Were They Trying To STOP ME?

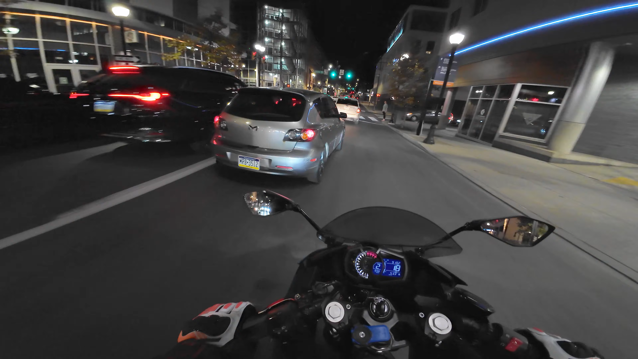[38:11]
Nice move. That was a sweet move by him.
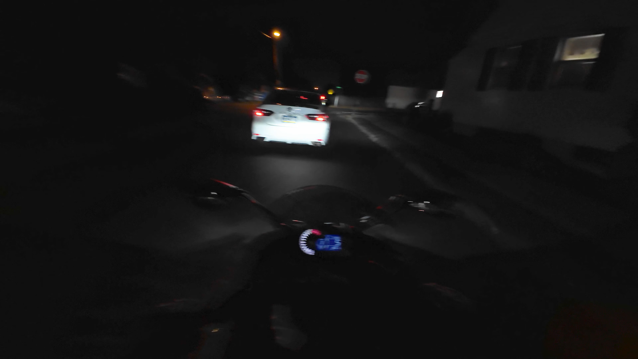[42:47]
It should auto adjust for low light, so hopefully it came out pretty good. But we were downtown city area, so should have been plenty of lights.